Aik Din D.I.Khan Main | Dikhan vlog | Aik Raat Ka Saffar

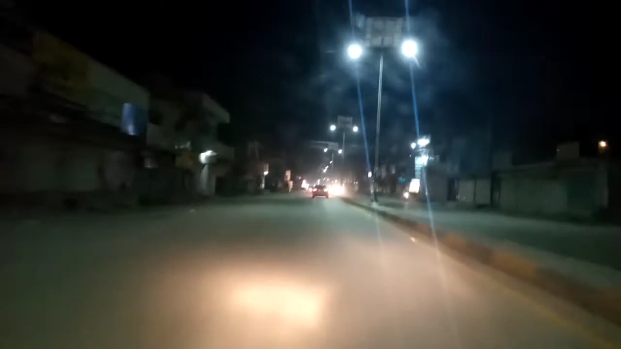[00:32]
فور چوک چې کوم دا ریشي مختلف بینک بینکس دی مختلف هغه دی شاپ دی سمال دی افیسز دی او هغه دی
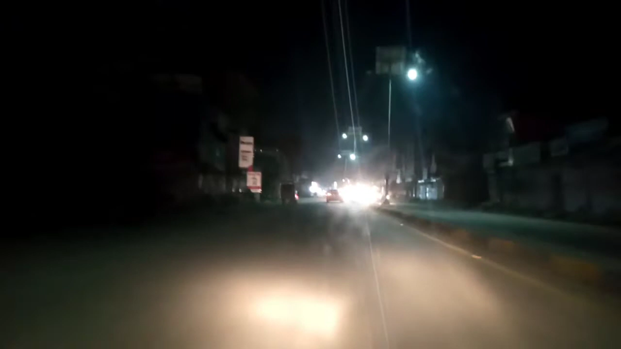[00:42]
او دا چې کوم دا کوم دا کرونا ټایم دا کرونا ټایم دا کرونا 30 لیر روان دا
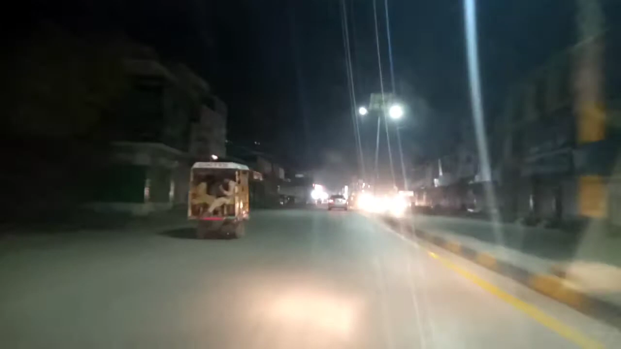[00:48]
30 لیر چې کوم دا هغه روټین چې کوم 6 بجې نه بعد کو نه بند سي
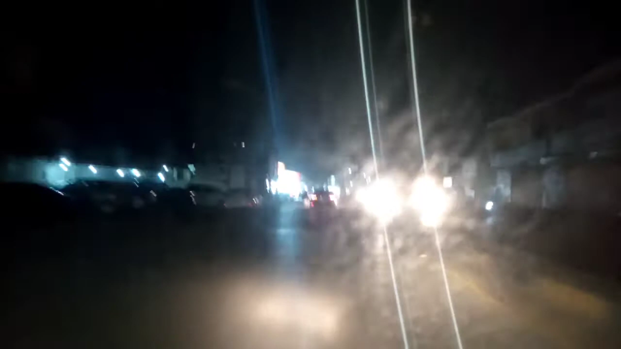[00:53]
دا دکانه مارکیټ نه بند دي دا د شي دوايي میډیسن د کونه ورته خلاص دي دا فور چوک دا فور
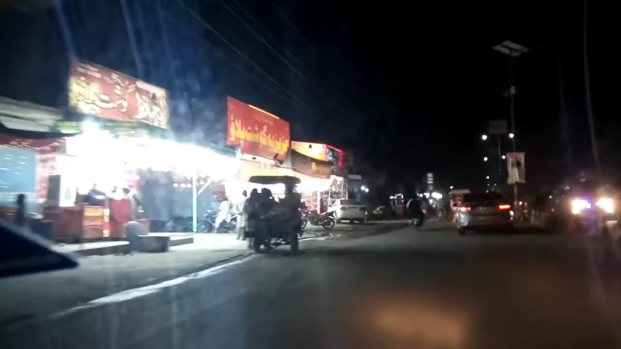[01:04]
چوک له مشهور جدا ټول جدا دا نه بعد دا ډی خان مین شهر دا مین روډ دا
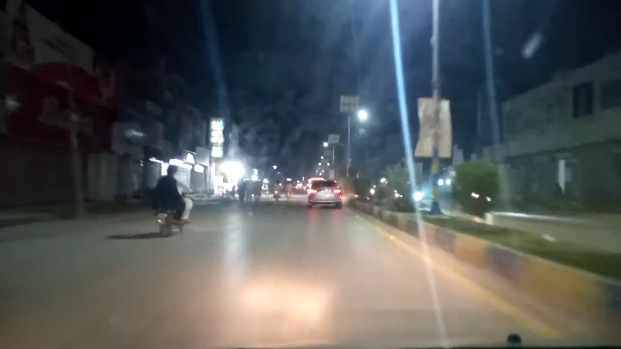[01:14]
مخته چې کوم هغه سیستم روان دا مخته چې کوم بلډینګ روان دا خپل سټیټ لای بلډینګ وای هغه ته مخامخ یو پارک دا دلته ډیر خټ شاپینګ مالز هغه جوړ سری دي دا لیفت سایڈ تا اغا اسلام یا اسلام کمپیوٹر اغا دا صحیح پلازا دا دا سٹیٹ لائی بلڈنگ لانا دا دیر سیڈ تا حق نواز پارک تا حق نواز پارک کے جکنن سا جاؤ کرنے دا چا 27 وی رمضان کی لاب تا لے دا تو قدر شپا دا شبے قدر شپا دا اغیر بارا دا تر دیر پڑے دا سا